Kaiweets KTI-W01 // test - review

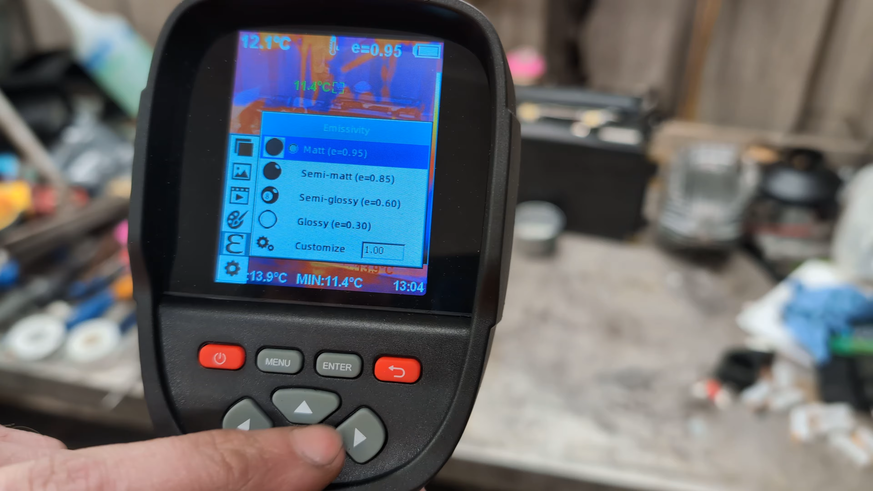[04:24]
On screen: min 11.4°C
and in the settings settings there's just things like auto shutdown for
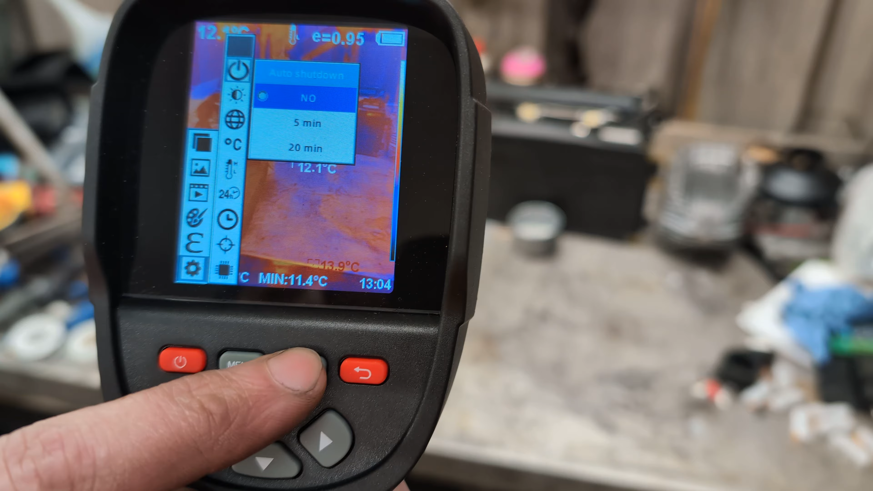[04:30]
On screen: min 11.4°C
how long mine i've set mine to never turn off it's just gonna do its thing brightness language temperature temperature range so while on the side it says minus 20 to plus 500
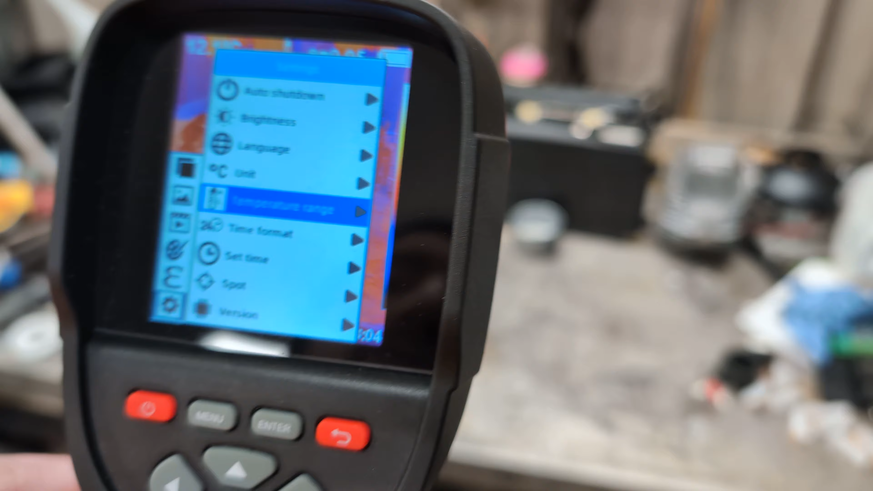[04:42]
it does have ranges so the lows from minus 20 to 120 and then from 120 to 550 so it can't do the full temperature range in one go you have to select between the two
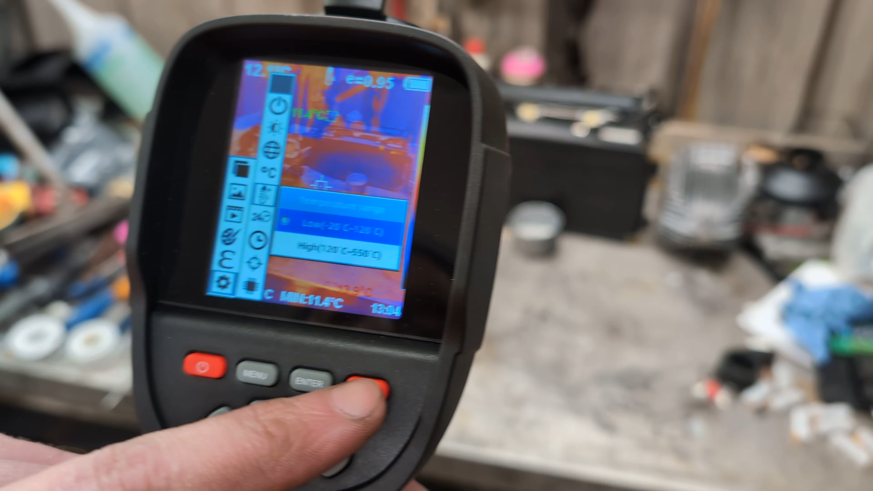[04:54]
settings and it doesn't automatically switch like some of the other uh infrared cameras uh that's just spot temperature in
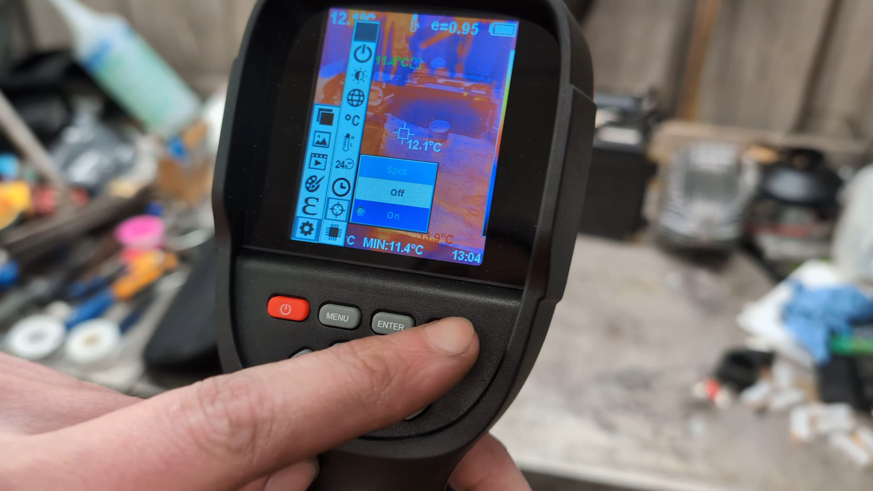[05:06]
On screen: spot 12.1°C, min 11.4°C
the middle turn on and off and the version just shows you which version of firmware we're on i haven't seen any firmware updates yet i haven't
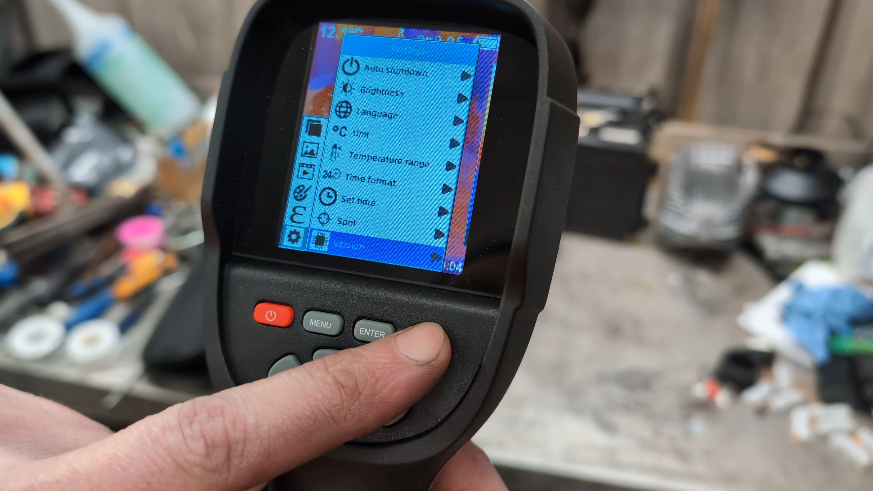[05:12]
been given any but yeah that's that's about it that's doing its thing now the other button is the trigger button now if you press it once
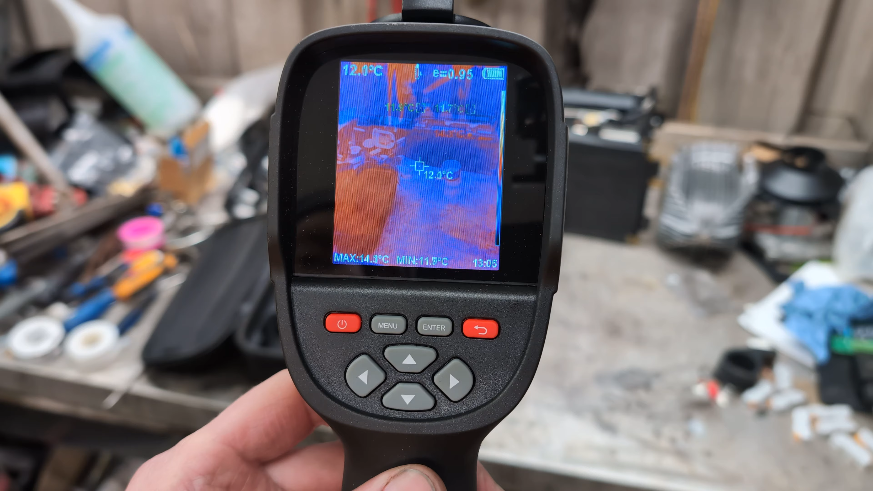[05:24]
it will take a picture no someone's at the doorbell someone's at the driveway doorbell well better go and see who that is one temu package package later i missed it
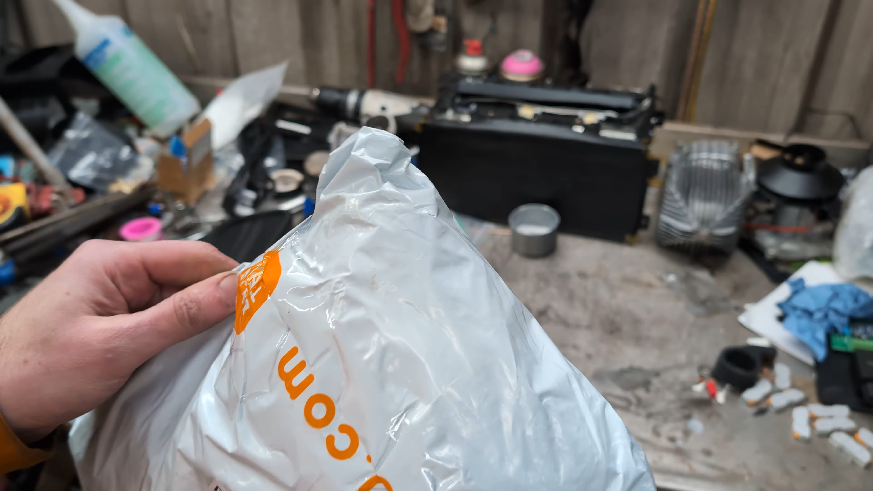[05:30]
when they were all orange i like the orange funnily enough it matched me anyway where was i yes the
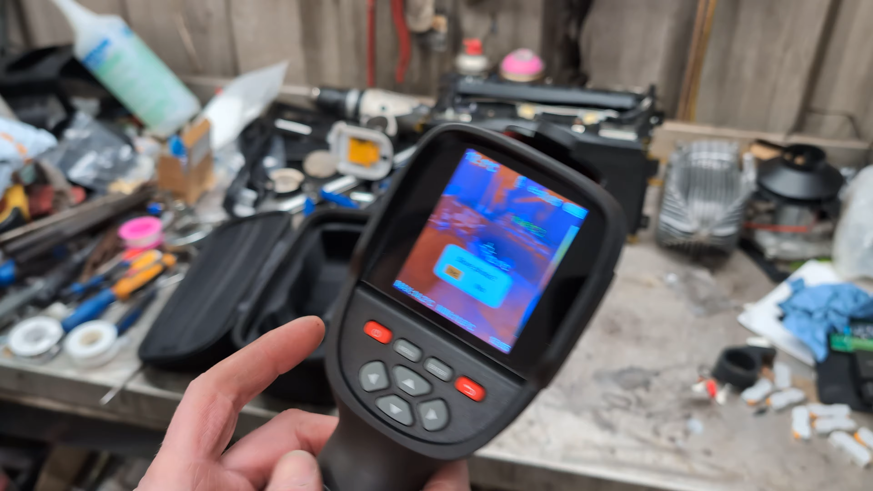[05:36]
button that's for taking the pictures ah store photo no i wish there was an option
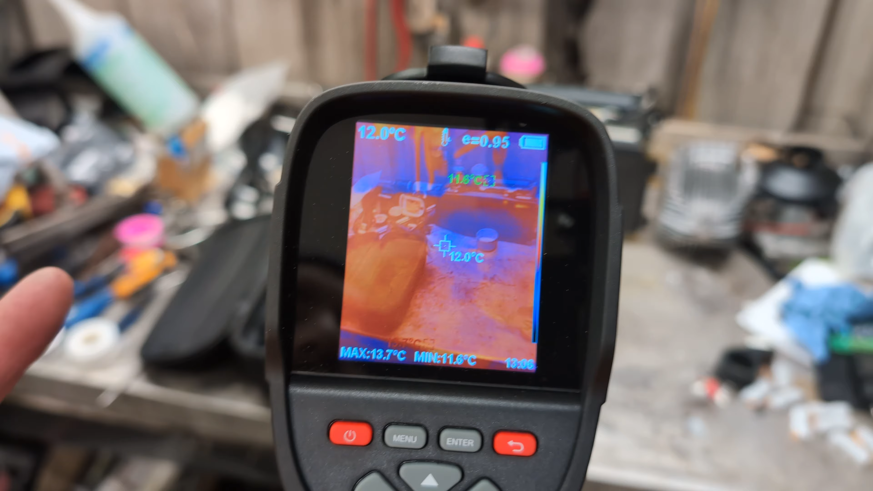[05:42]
On screen: spot 12.0°C, max 13.7°C, min 11.6°C
where you could turn off the question like if i wanted to take a series of pictures i would like to go bang
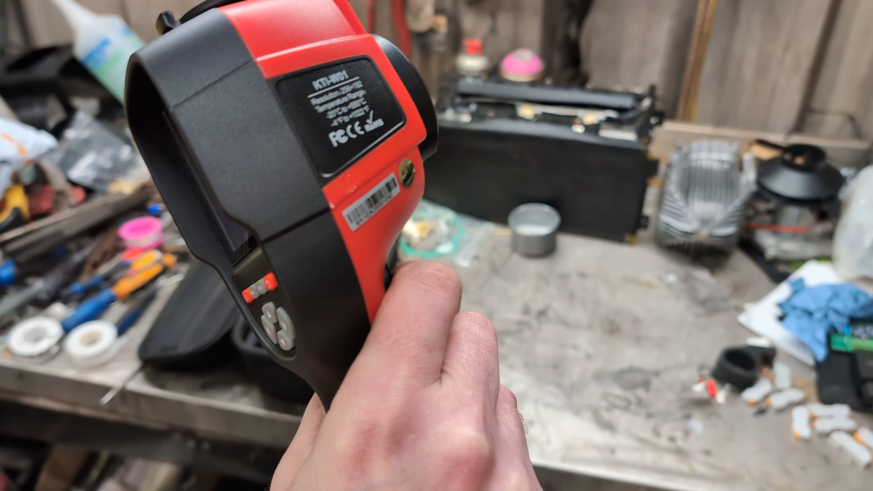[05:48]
bang well wait that does work
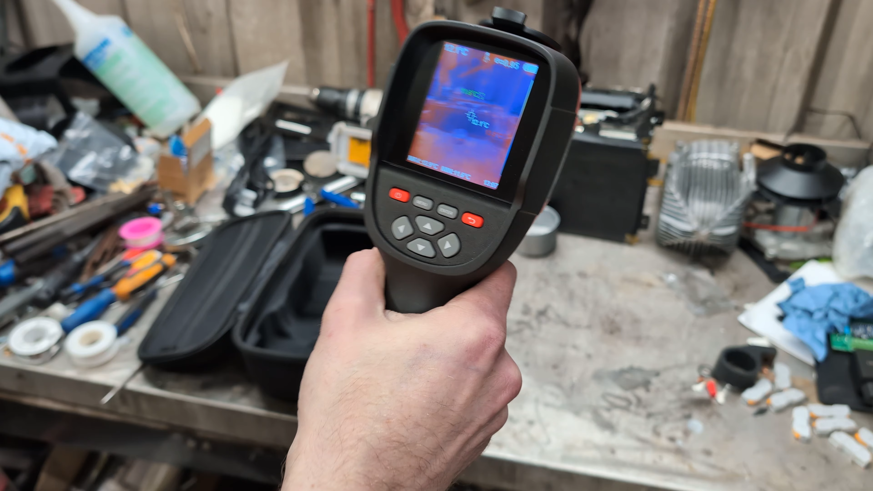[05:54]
that's great sweet i didn't know pressing the trigger button made it take a picture and store it yes excellent that's gonna save a lot of